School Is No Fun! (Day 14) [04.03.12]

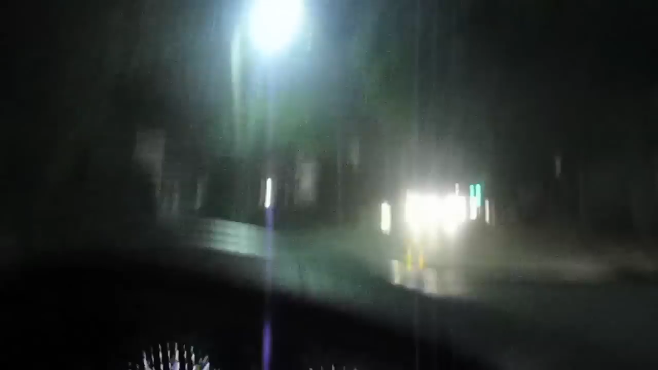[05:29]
Oh, this dude on a bike. You see this guy?